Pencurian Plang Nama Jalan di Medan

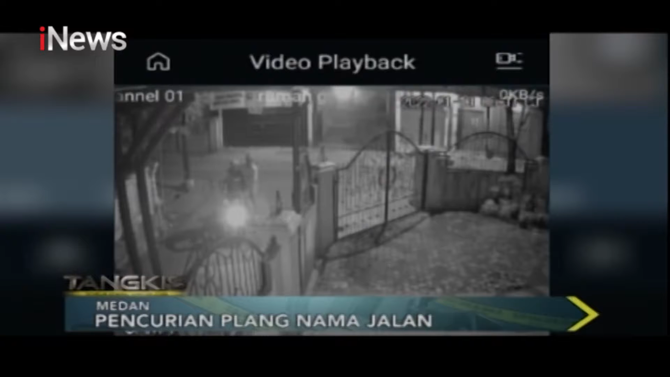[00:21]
Rekaman CCTV milik warga merekam aksi kedua orang pelaku saat beraksi mencuri pelang papan nama jalan milik Pemko Medan di Jalan Jawa, Gang PTP Medan. Beraksi saat subuh hari, pelaku memantau situasi dan melintasi pelang papan nama jalan yang menjadi incarannya.
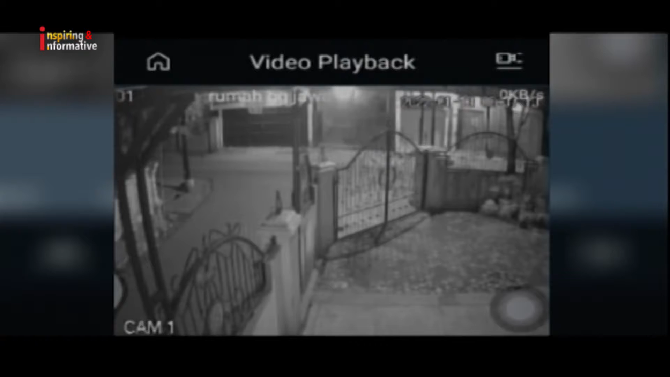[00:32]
Setelah dirasa aman, kedua pelaku pun memutar arah sepeda motornya dan langsung mematahkan menarik pelang papan nama yang tertanam di tanah. Tak butuh waktu lama, tak sampai satu menit pelaku langsung berhasil membawa pelang papan nama dan kabur ke arah jalan Kapten Muslim Medan. Rahmat pemilik rumah mengatakan menyadari kejadian pelang hilang pagi harinya.